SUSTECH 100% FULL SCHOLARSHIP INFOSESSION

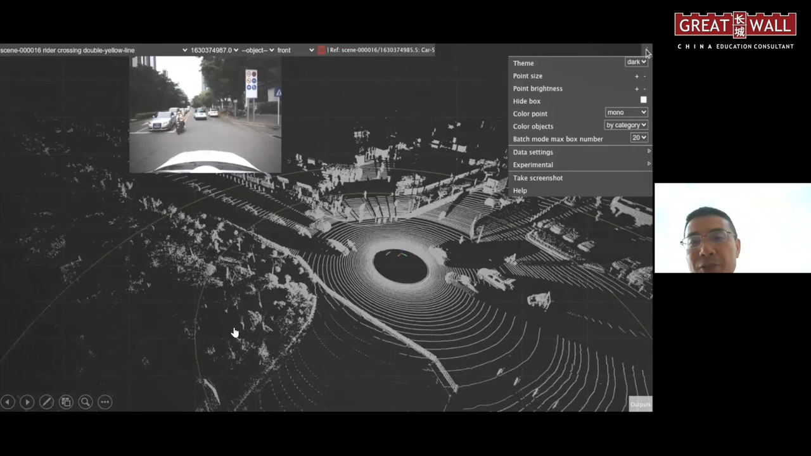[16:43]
tool you can download all the source code and can play around with this autonomous driving data
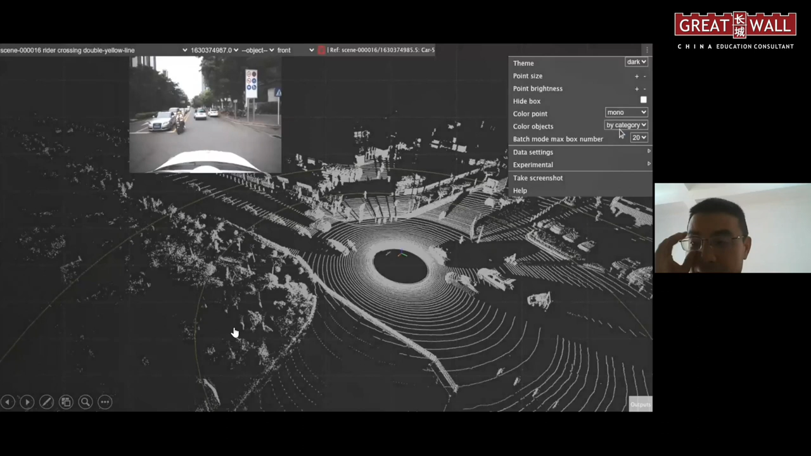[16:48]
set and you can you know check out which which all
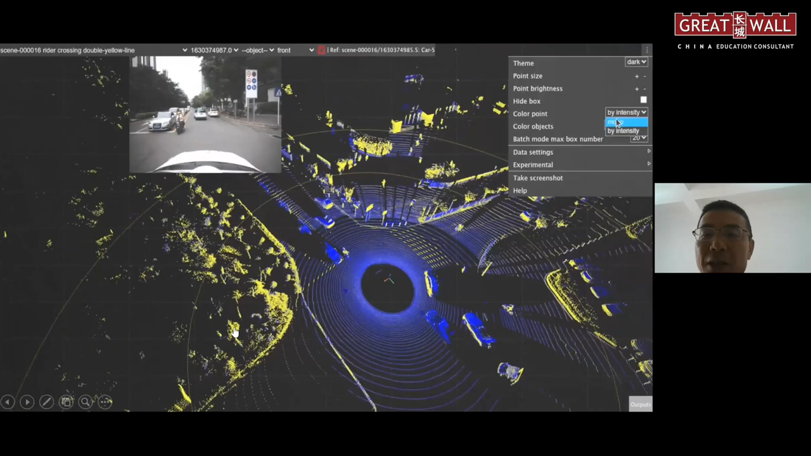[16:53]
the vehicle it's a car or it's a bus or it's a truck right and also the
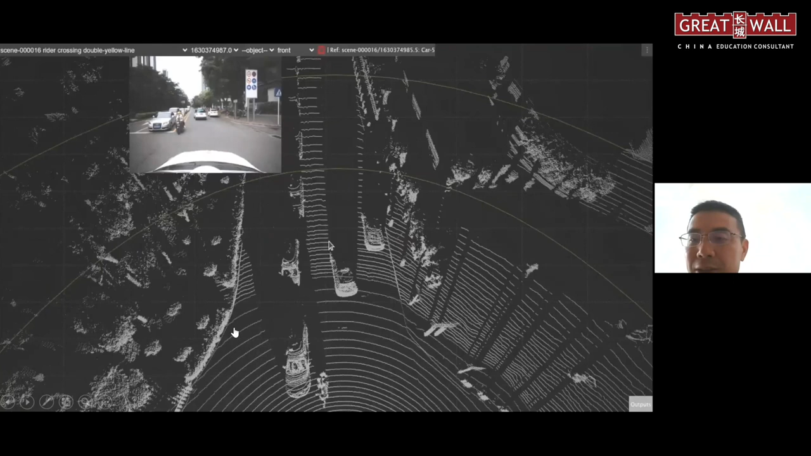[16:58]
and use that tools help you to clean your al ai
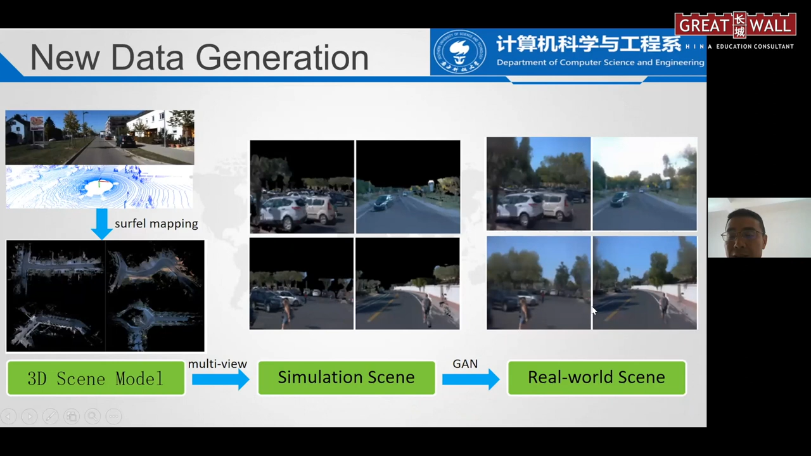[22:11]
we can generate a different perspective uh measurement yeah and but of course there are some losing part they use it again to you know uh generate the background yeah like sky and some missing part so this
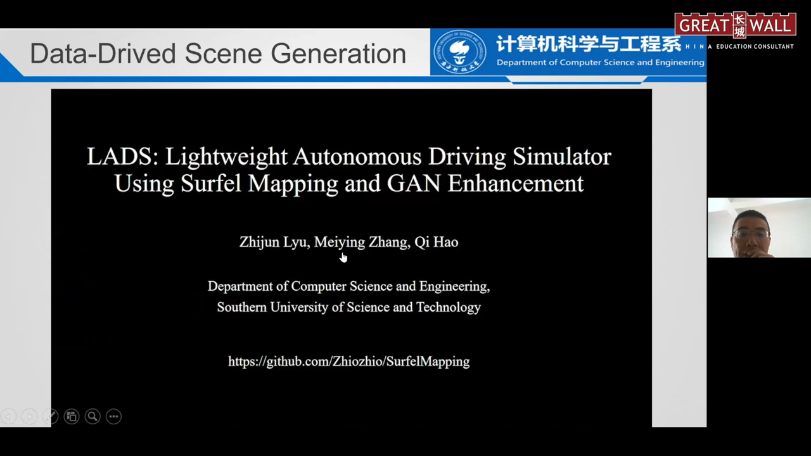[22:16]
is kind of like a uh research student uh is doing in this
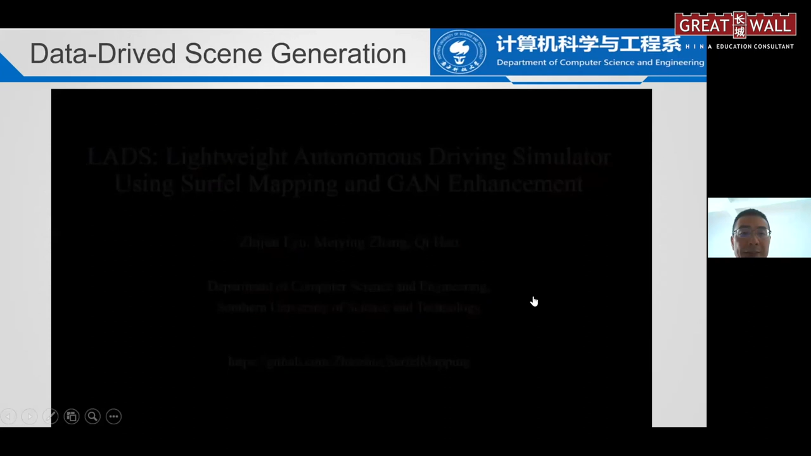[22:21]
area from this uh physical data and generate new
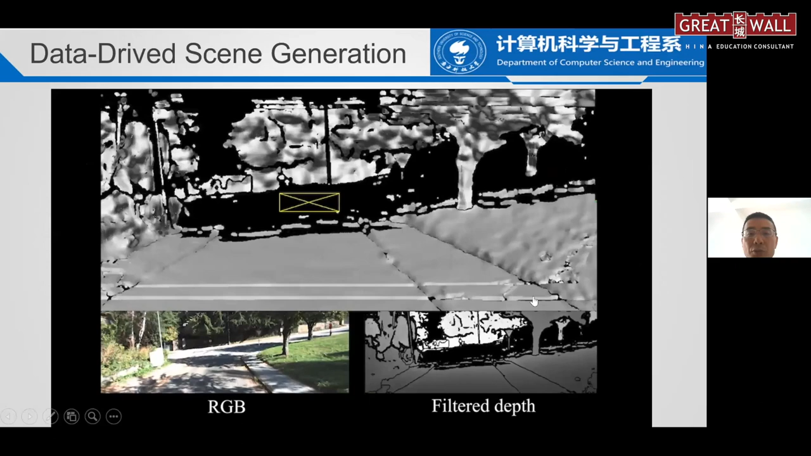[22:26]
data because the ones when we collected this data we we our
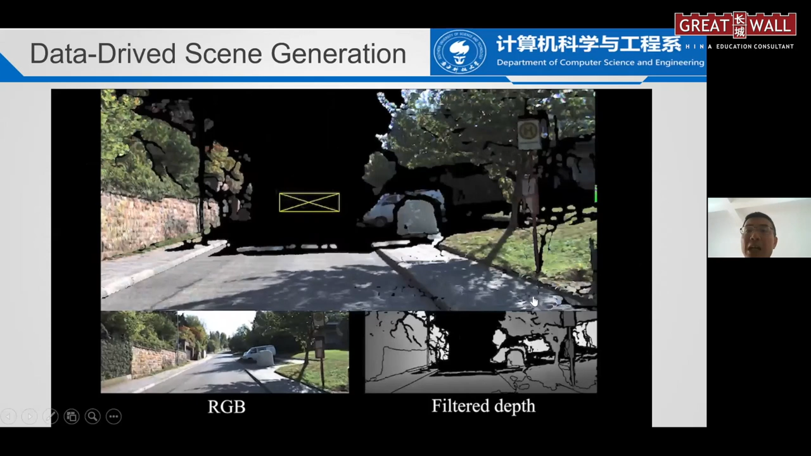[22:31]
cars dot is fixed right you drive your car this way you can now get a lot of jet data
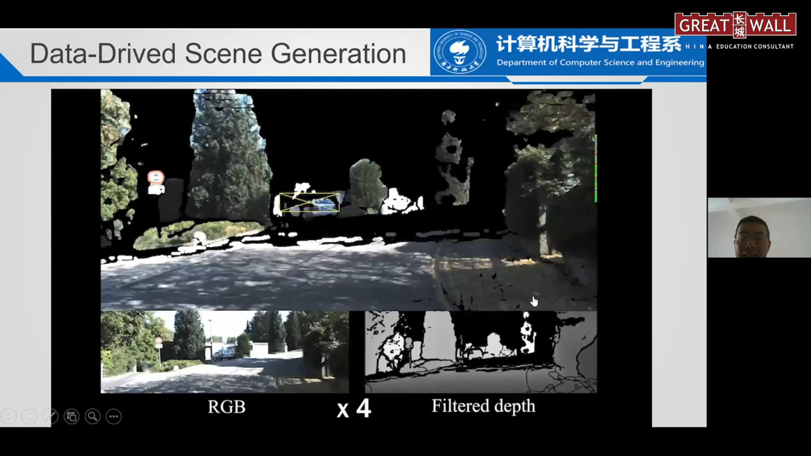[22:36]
from the other you know uh other route yeah so
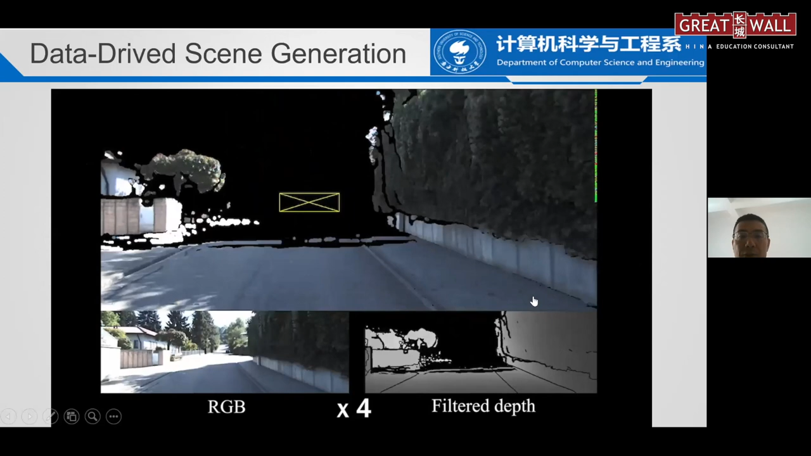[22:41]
we use it again yeah so first we build this 3d model and then later again
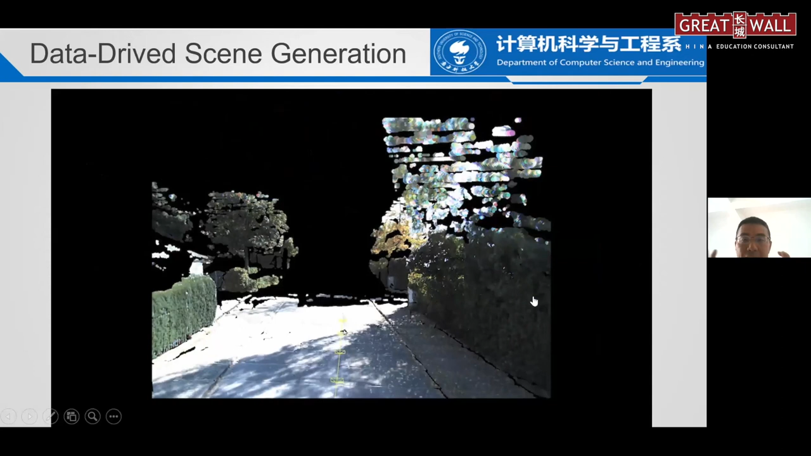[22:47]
generate a generate to the new you
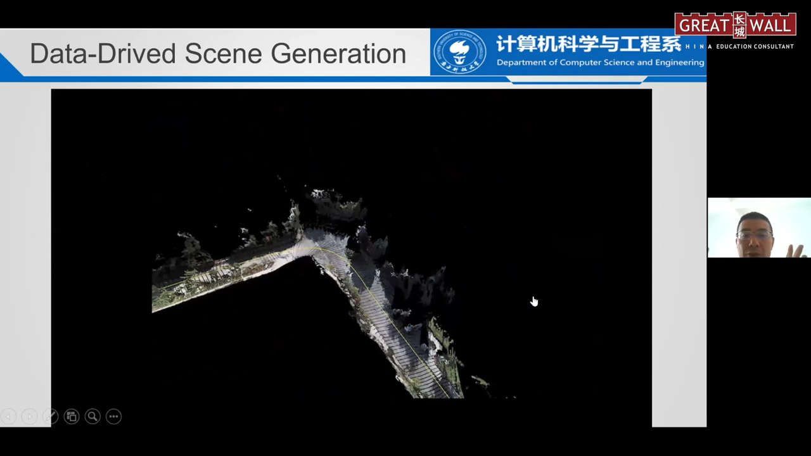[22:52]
know new new data so you can test your car with different uh
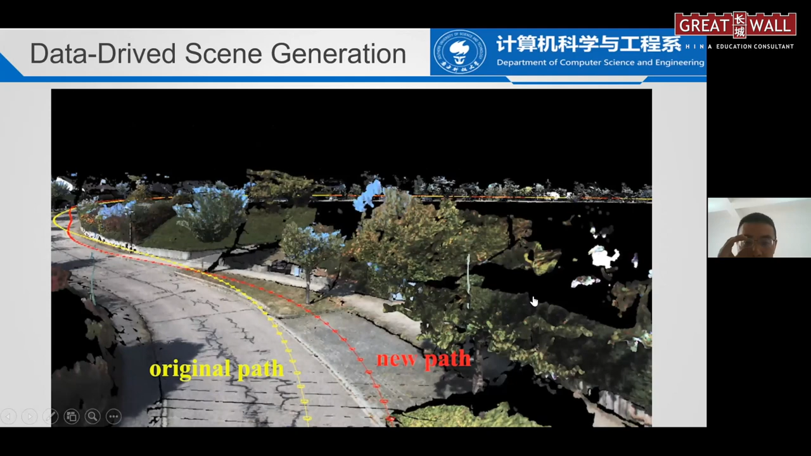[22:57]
driving and route yeah you can change a different driving route and still you have new
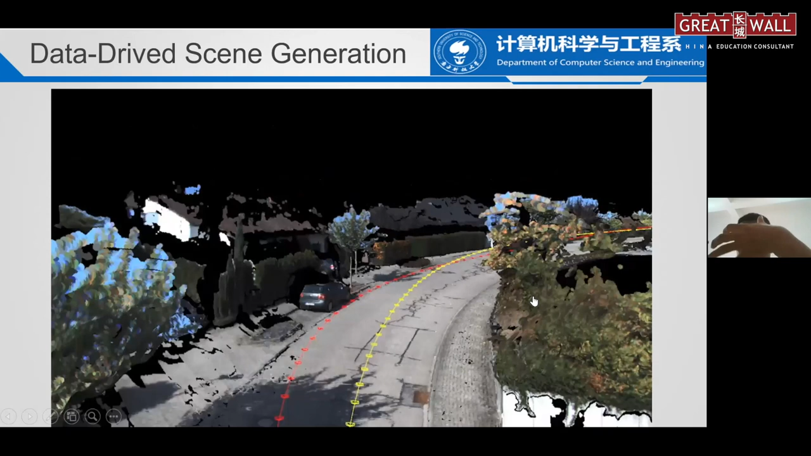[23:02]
observation data you can test your algorithm like if your car
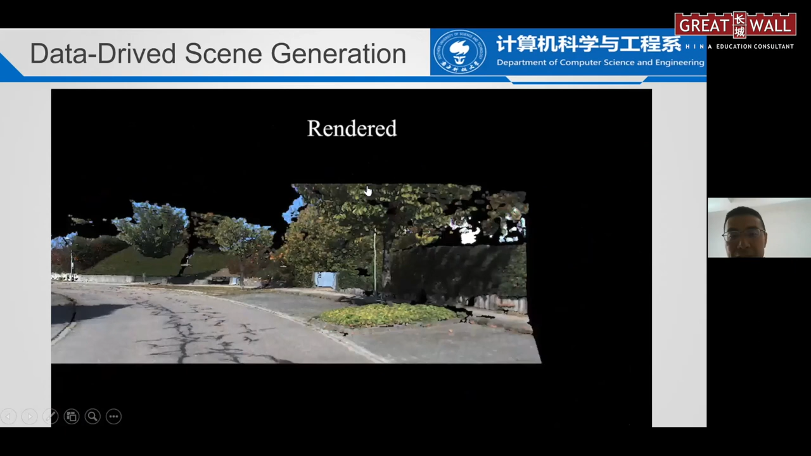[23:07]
you know drive another different way we can we can give you a new perspective
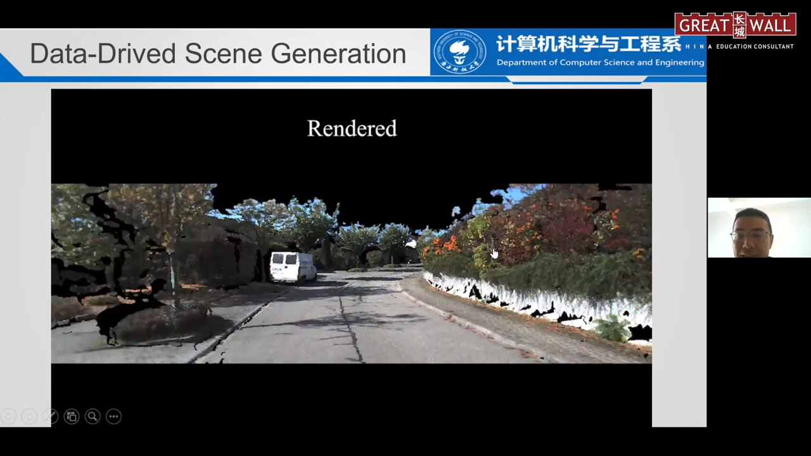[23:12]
of course there are some missing part then we use the ai algorithm to fill
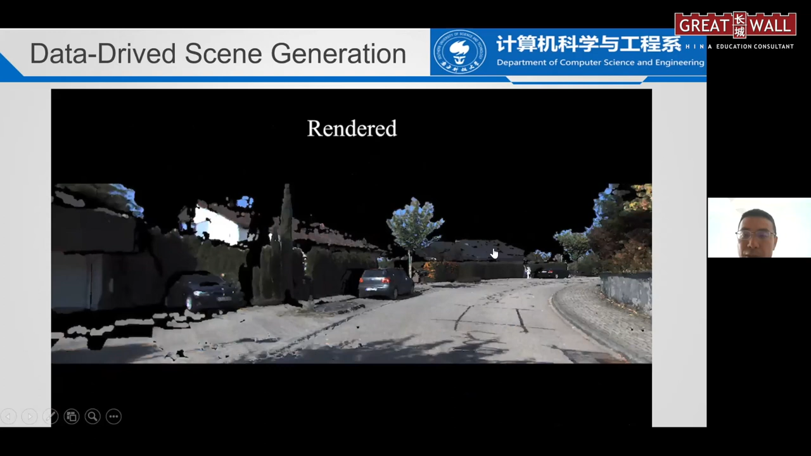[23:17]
in fill in this part to see that we can missing part and make
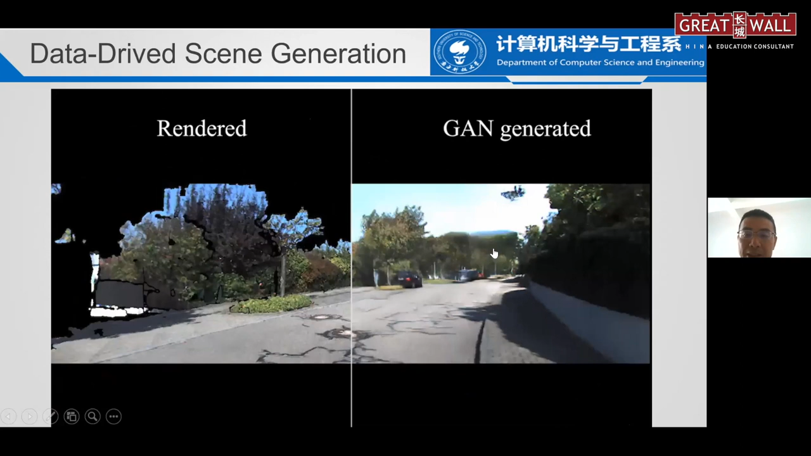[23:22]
it more realistic yeah so it's a generated data it's not a real data
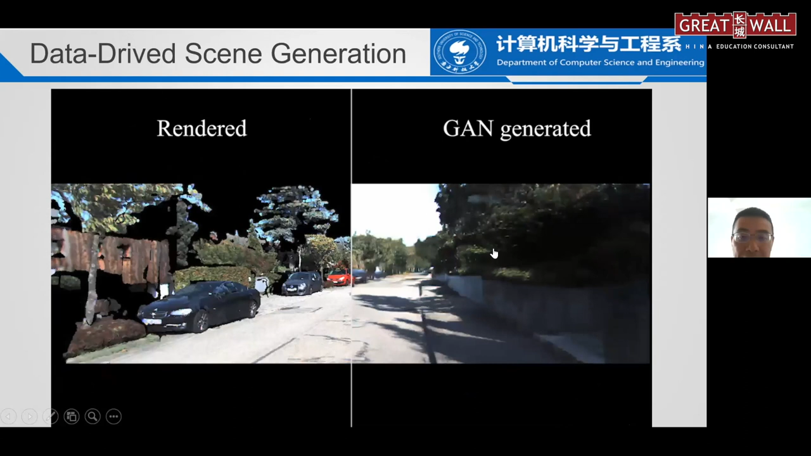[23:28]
and uh also the finally the way we don't just you know use